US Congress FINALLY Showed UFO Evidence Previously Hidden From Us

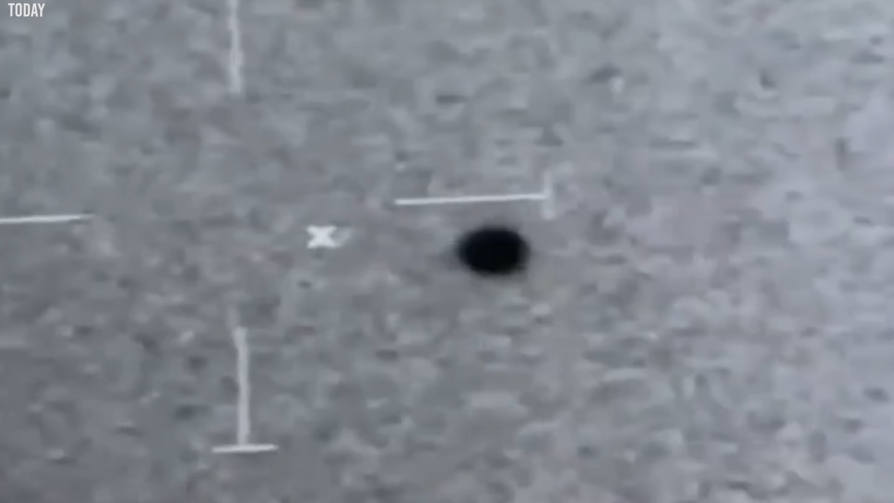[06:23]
But sometime between 2007 and 2017, videos of the U.S.
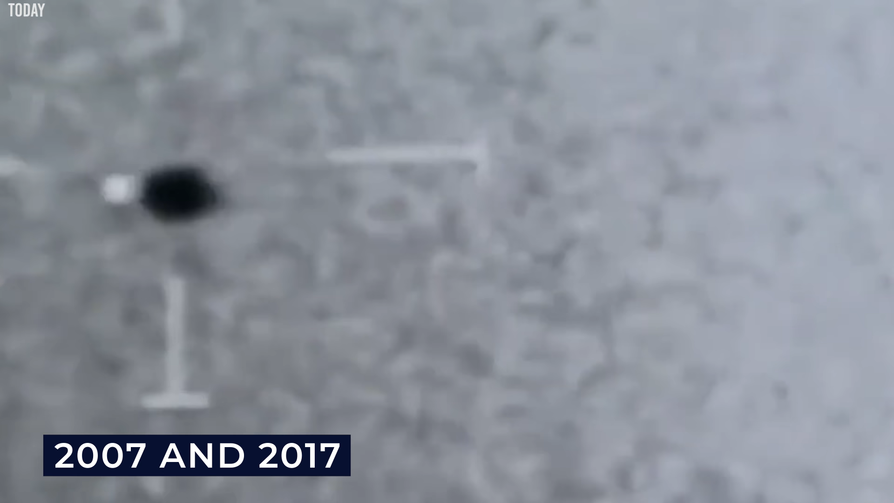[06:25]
Navy showing unidentified objects flying
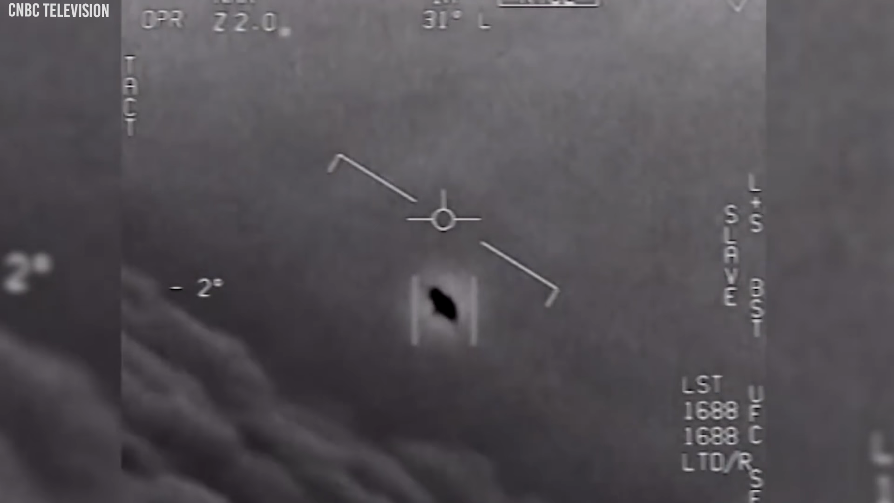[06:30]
at high speeds in the Earth's atmosphere were leaked.
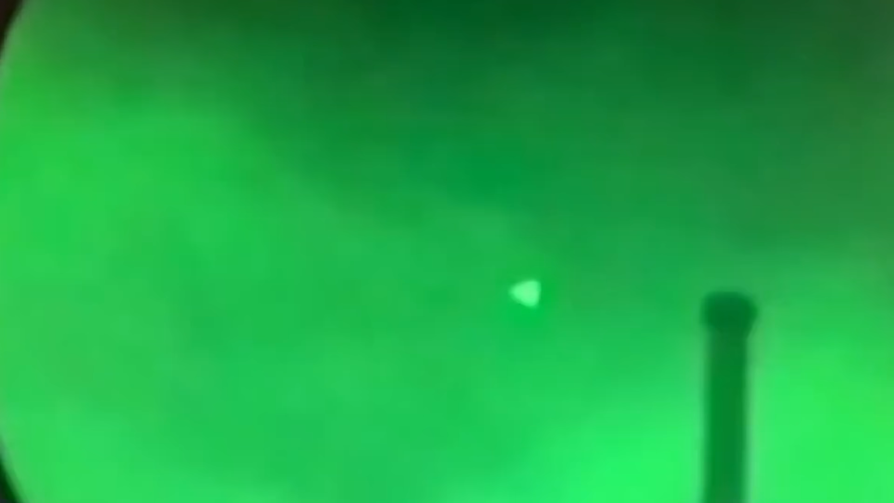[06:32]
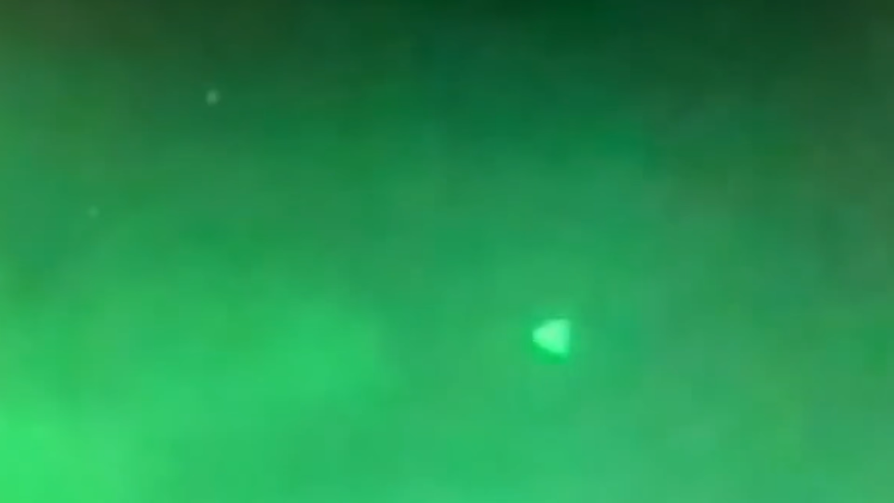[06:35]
In the video, the Navy pilots were heard expressing shock and awe while they were looking at the UFOs.
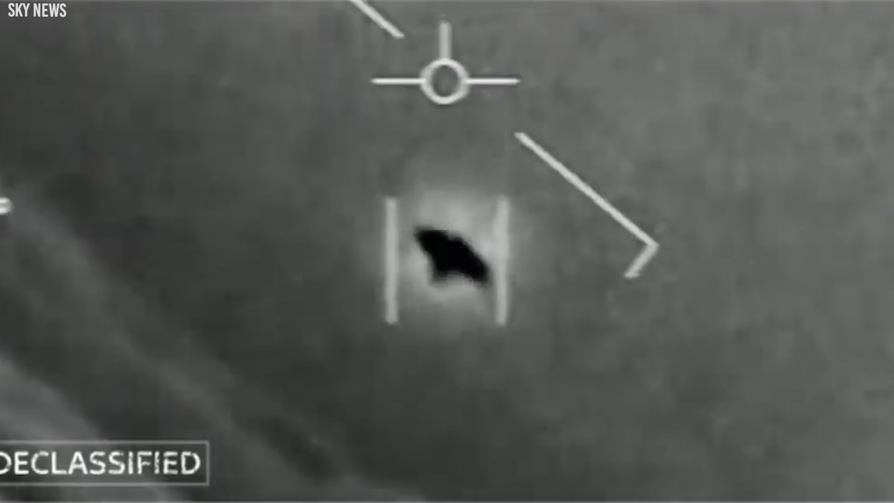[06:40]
The videos were taken during training flights,
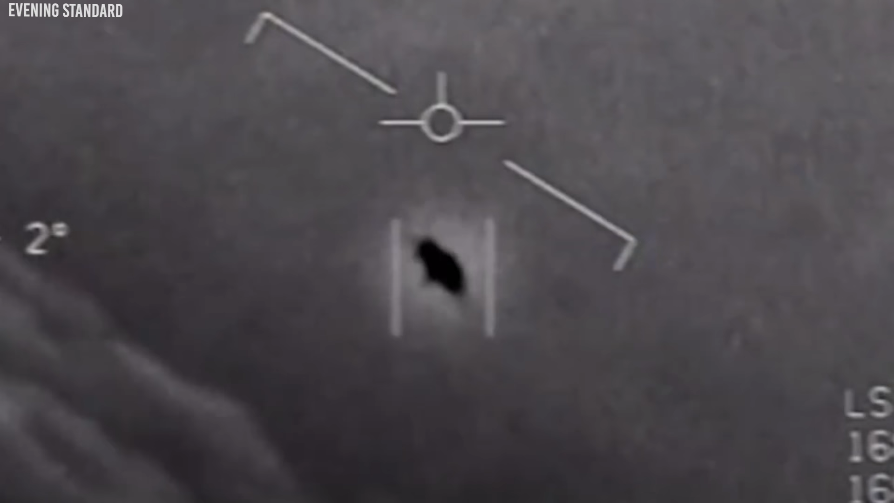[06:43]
and the 2017 leaks were published by the New York Times.
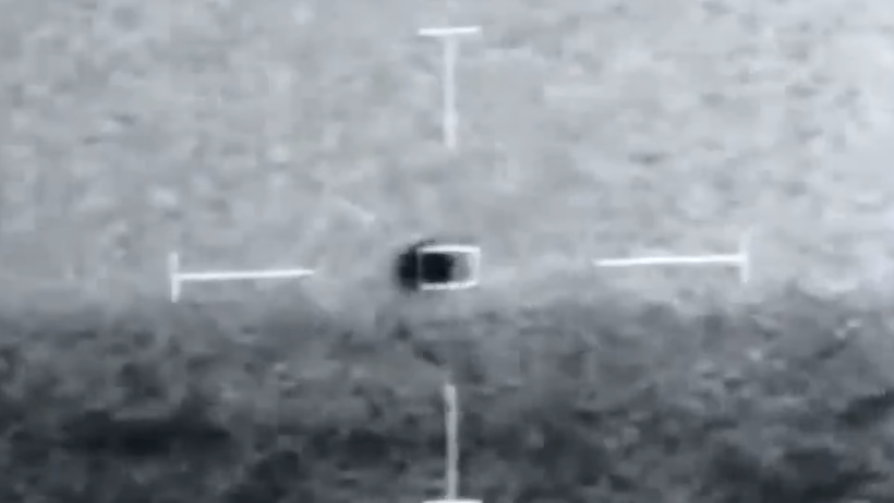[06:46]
But even with that, they had something to say. Mundane, skeptical explanations include instrument or software malfunction, anomaly or artifact, and human observational illusion, for example, parallax or interpretive error.
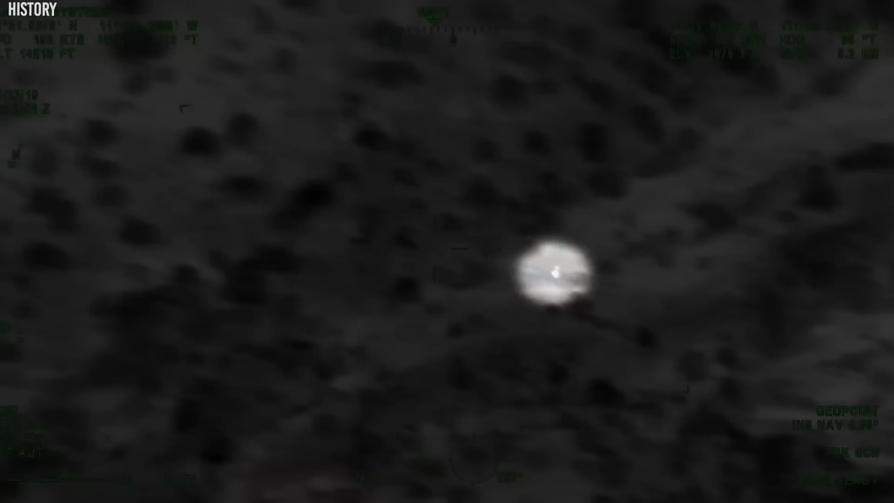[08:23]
An hour-long video was filmed by an
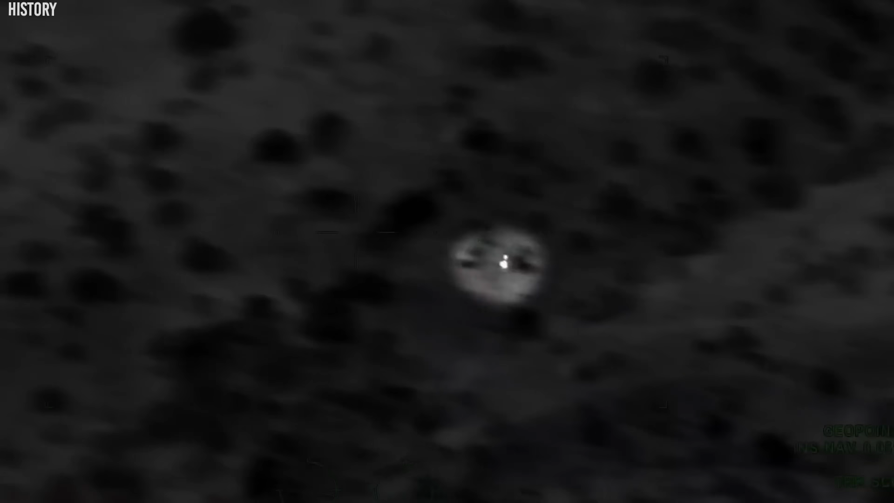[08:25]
RC-26 surveillance aircraft being flown by Department of Homeland Security,
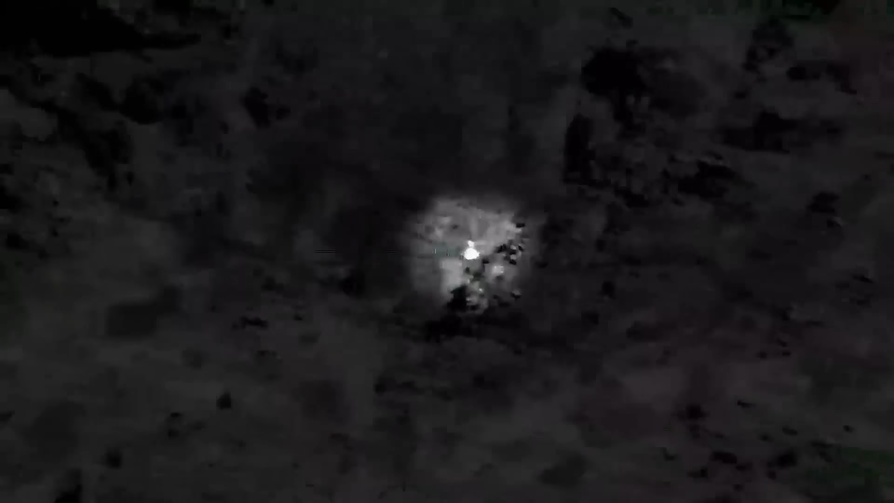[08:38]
About 20 minutes into the footage, an UFO which appears to be shaped like a rubber duck comes racing into view.
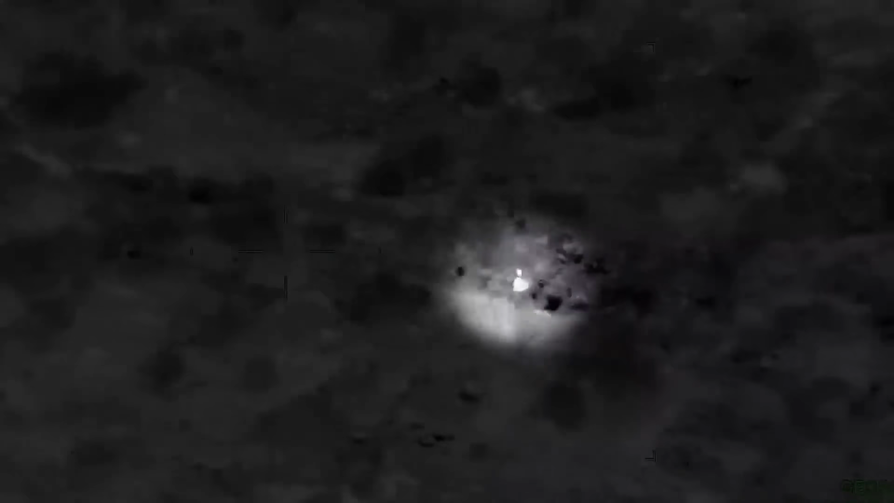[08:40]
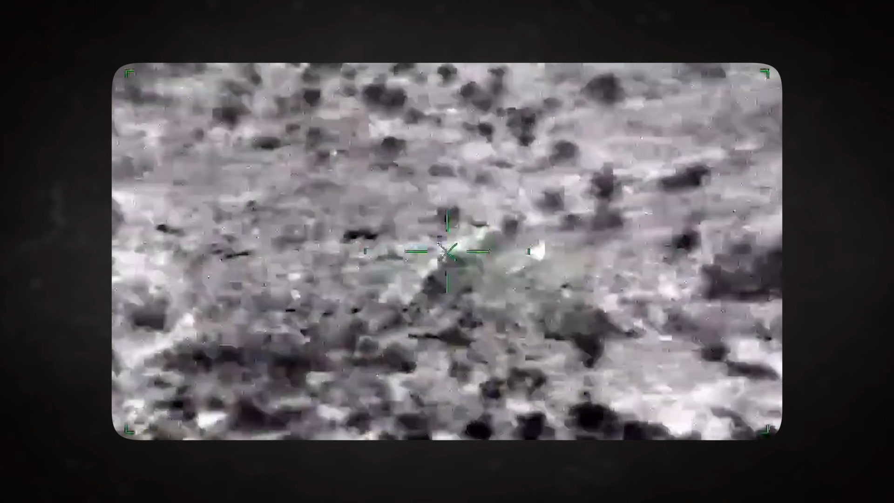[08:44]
This mysterious object was seen changing its speed and direction as it moved between 90 and 200 meters per hour.
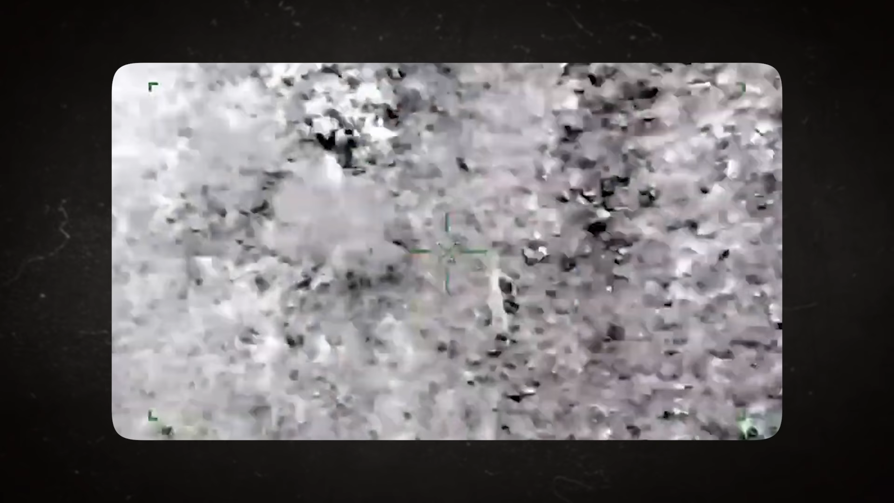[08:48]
For the rest of the video, the object is still in view,
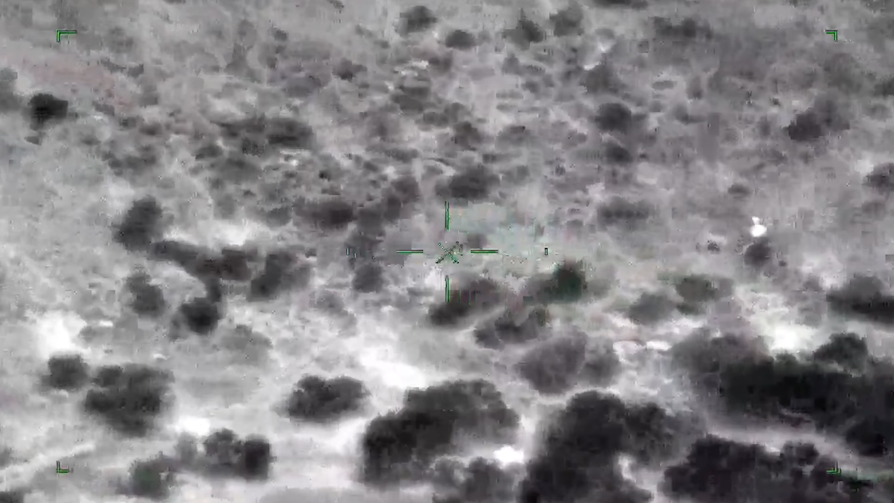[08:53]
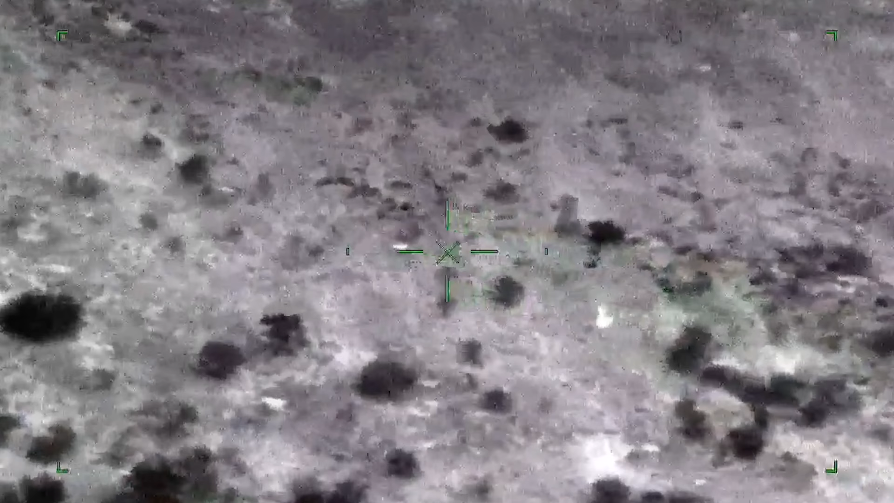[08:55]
but it's unclear if the strange shape is one object or two flying alongside each other.